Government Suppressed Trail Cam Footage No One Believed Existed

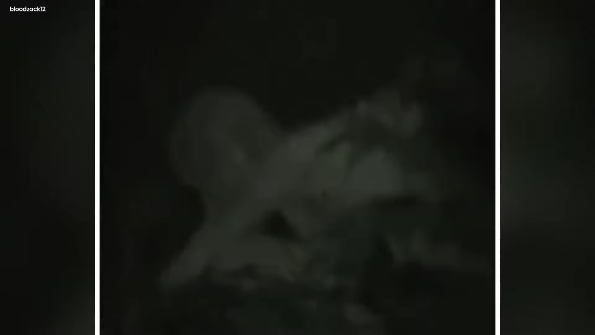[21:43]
Wild Rabbit. Once upon a starry night in a quiet forest, a small adventurer,
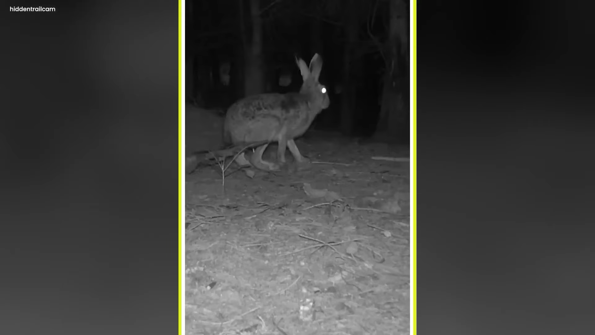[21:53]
a fluffy rabbit with a wiggly nose, found itself on a camera's surprise stage. The moon lit up the night, and the quick little rabbit hopped right into the camera's view.
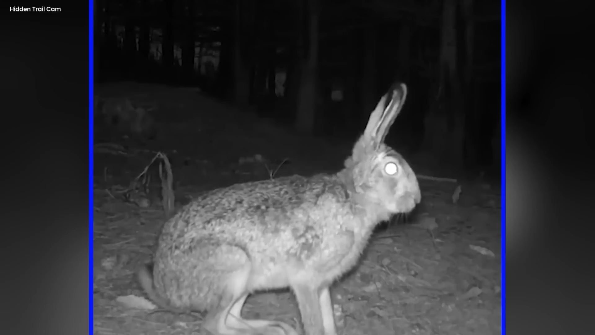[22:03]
Its big ears perked up, catching all the nighttime secrets. The camera, like a curious eye in the dark, took video of every hop and munch. The little bunny munched on grass wet with dew, not knowing that a camera was spying on its night exploration. The usually quiet forest whispered with the sound of leaves as the rabbit hopped around in the moonlight. The camera's magic caught the rabbit's shiny eyes, making them sparkle like tiny lights.
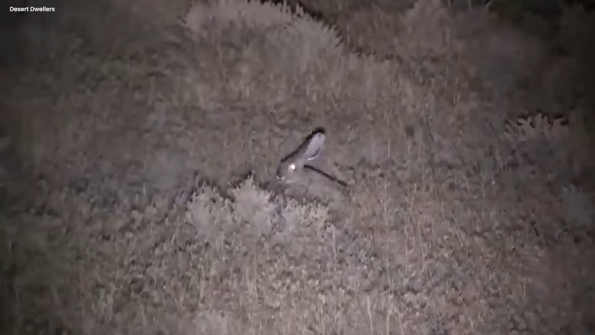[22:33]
Nature's alluring dance played out, and the camera quietly watched like an unnoticeable audience. The rabbit, a quick visitor in the darkness show, continued its sportful trip, leaving a story told in videos and dark. A tale shared by the wild when it's dark and quiet.
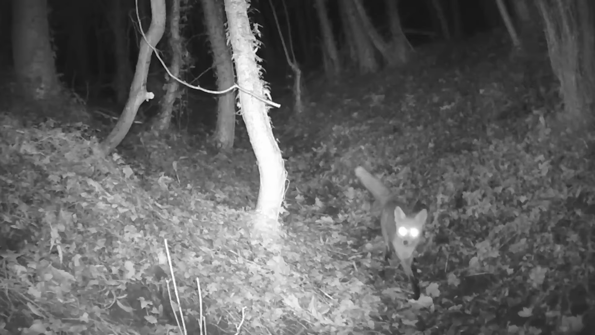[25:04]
It did not know a retired trail camera with glowing eyes was watching.
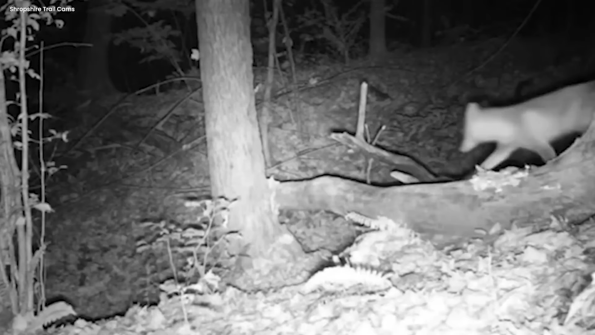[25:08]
The sneaky fox, covered in darkness, went on a moonlit adventure.
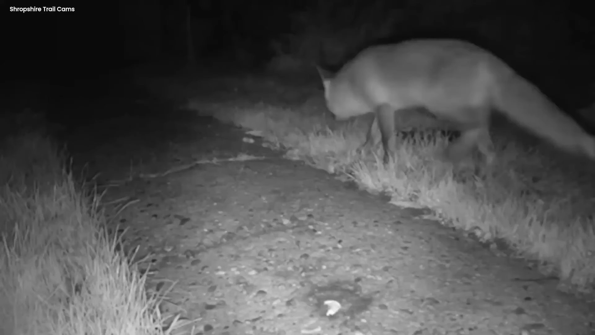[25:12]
Looking for a late night snack, its pointy ears stood tall as it smelled the air, trying to find something tasty. The only sounds were the leaves rustling under its quick paws. The trail camera silently saw everything as the fox moved around. The camera's flash caught the sparkle in its clever eyes as it searched for food. The fox, moving gracefully in the moonlight, created a shadowy picture. It was like a frozen moment, showing the secret life of the fields at night.
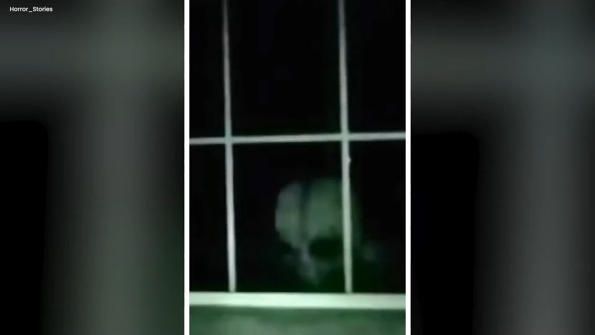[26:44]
making everyone who saw the video amazed and maybe a little scared. It was a quick visit, just a peek into something amazing, and all we've left is a mysterious picture of those alien-ish eyes, always stuck in our memories from that strange night.
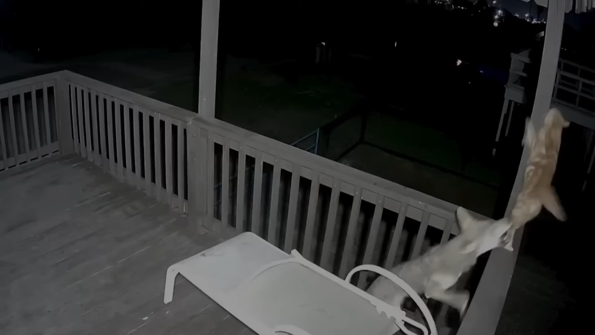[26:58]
Fearless cat and coyote. One night, under the moonlight in a quiet room, a brave cat faced a clever coyote.
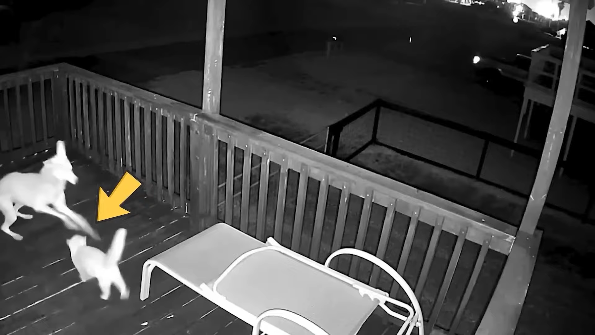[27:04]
Everything was quiet, and only a hidden camera saw this surprising meeting. The cat was not scared of the big danger and stood up tall, its fur looking strong.
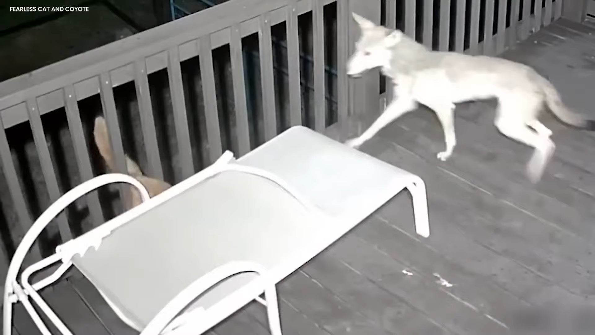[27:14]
The coyote, with shining eyes in the dark, thought about what to do. The room, usually a peaceful place, turned into a place for a surprising fight.
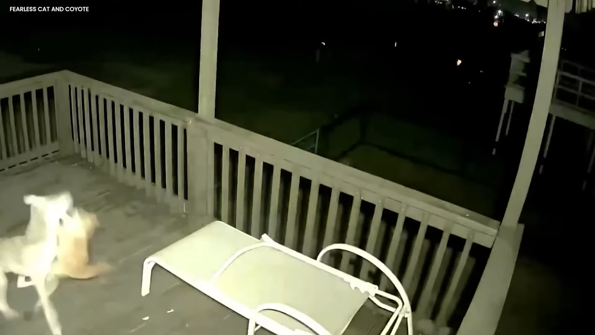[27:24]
The cat looked determined, and it made a hissing sound that echoed in the quiet night. The coyote, not scared, growled back. You could feel the nervous feeling in the room, and the camera caught it perfectly.
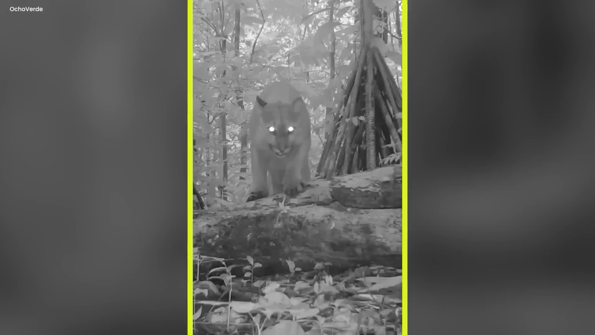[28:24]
The tricky graceful could not resist investigating. With careful way, it approached the camera, its eyes gleaming in the moonlight. The jungle was hushed, holding its breath as the lion, intrigued, nudged the strange contraption. Sniff, sniff. Its whiskers twitched with curiosity.
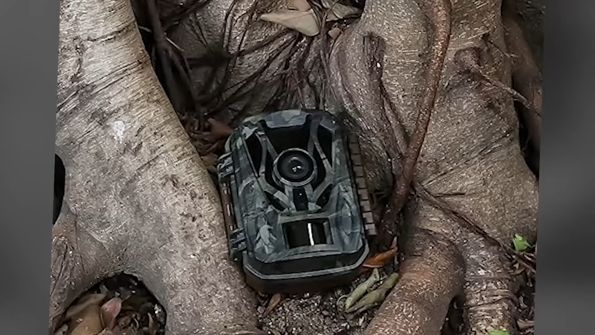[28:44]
The trail cam, ignorant of its nightly visitor, silently recorded the lion's nocturnal rendezvous.
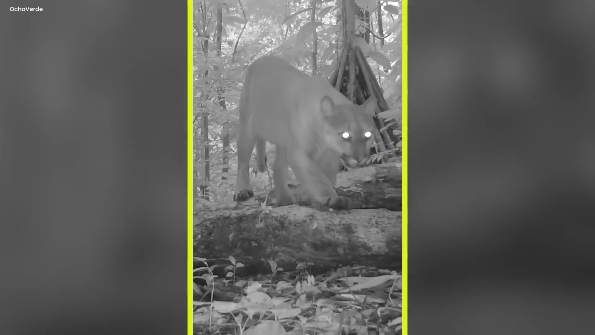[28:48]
The jungle, normally bustling with sounds, sounded to pause, as if sharing in the secret.